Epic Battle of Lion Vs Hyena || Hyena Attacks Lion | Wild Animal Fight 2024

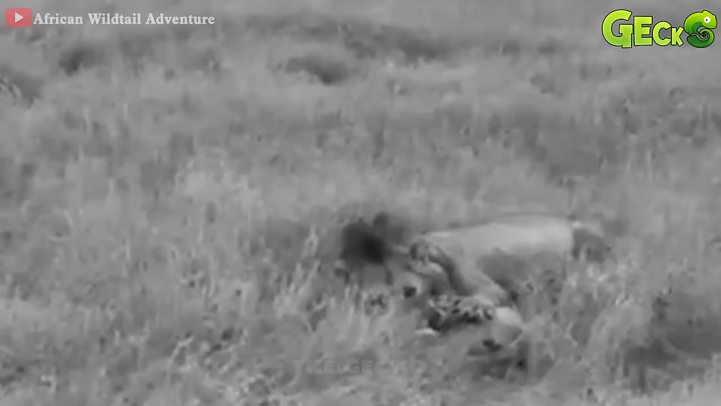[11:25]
The lioness is starting her hunt.
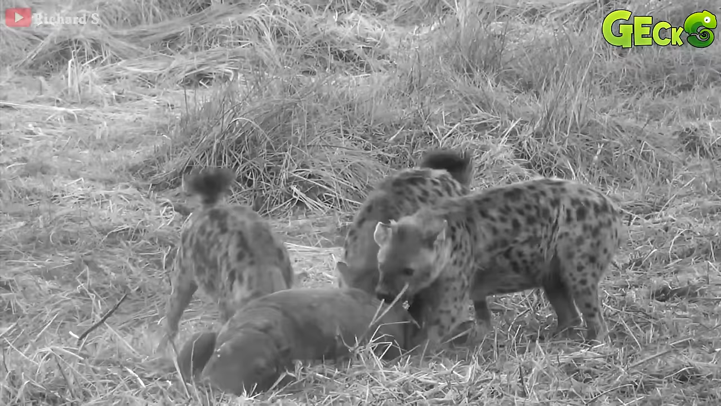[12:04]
Together, they bite the hippo's tail and drag its prey.
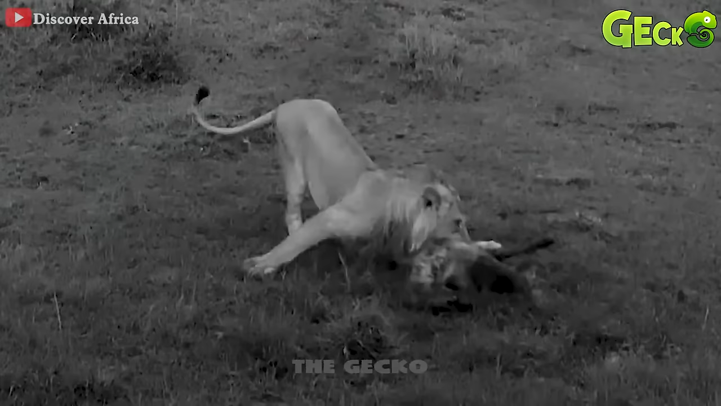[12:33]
The male lion suddenly rushed to take the prey, but the female lion quickly took the prey away.
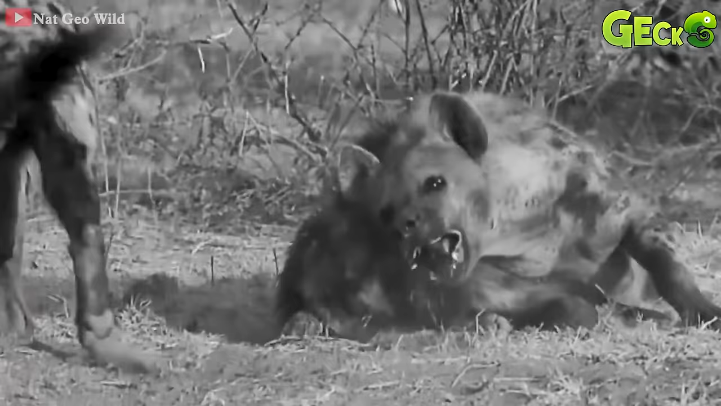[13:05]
A fierce battle for the trophies occurred between the hyenas and the leopards.
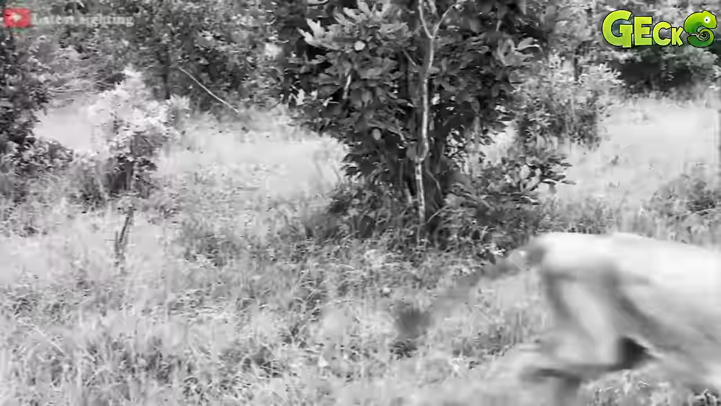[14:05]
Two male lions are checking their territory.
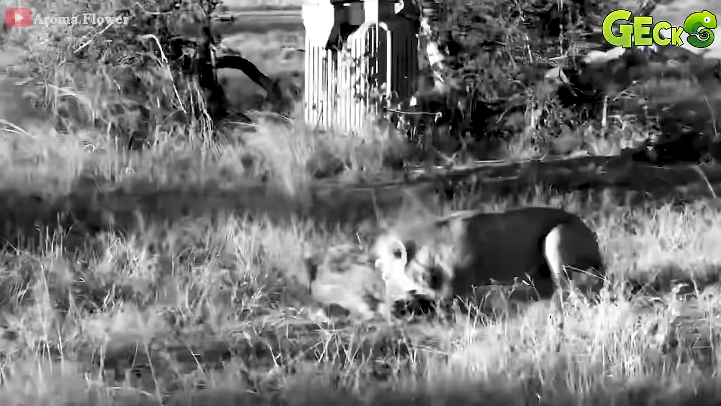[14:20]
The defeated man writhed painfully on the ground, resigned to having his throat bitten until he suffocated.
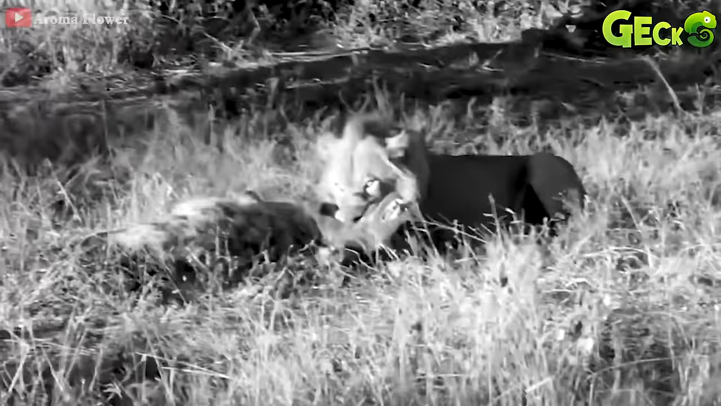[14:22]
In just a few minutes, lions take down their prey and let go.